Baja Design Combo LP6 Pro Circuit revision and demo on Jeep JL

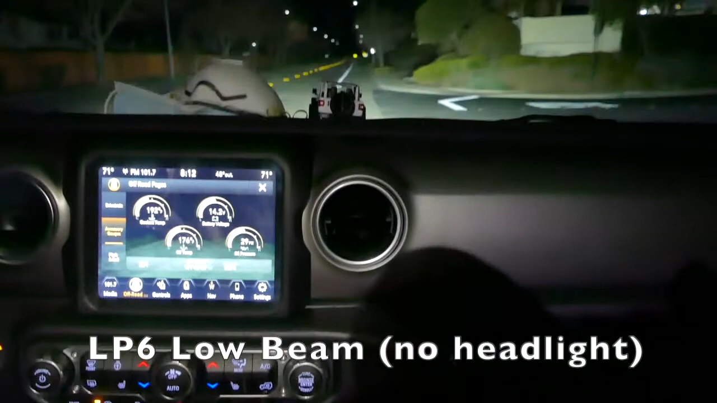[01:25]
So that's with the low beam off. No headlights at all.
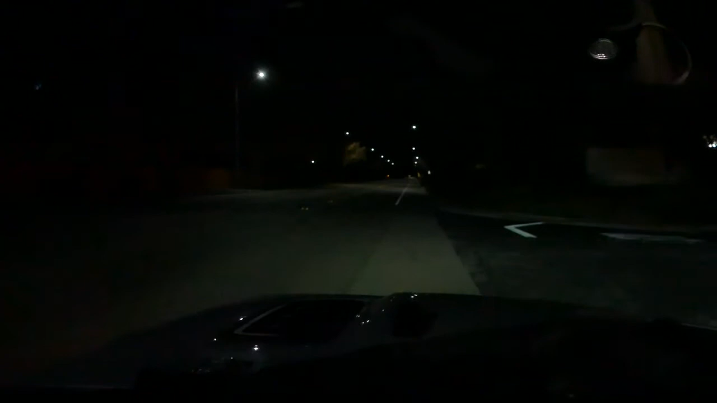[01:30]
Just the driving lights. Low beam and then we're going to go to high beam. That's high beam. I don't have them pointing correctly but you can see how far they go. Alright. This is with the headlights on. It's not much of a difference.
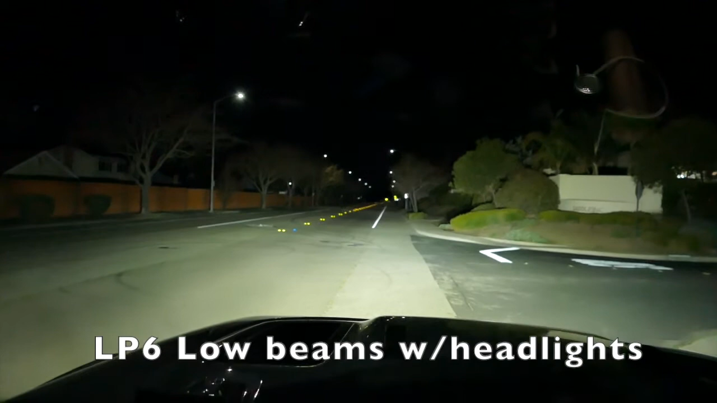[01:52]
That's low beam, low headlights and this is high beam.
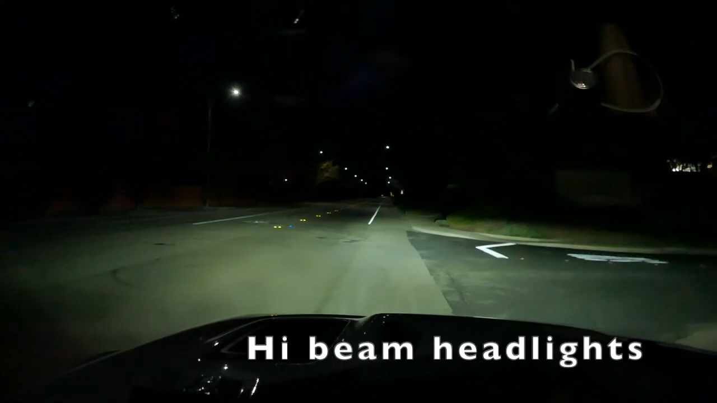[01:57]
Right. I'm going to go to high beam. We'll go to high beam 11 and we'll go to the middle beam. Thank you.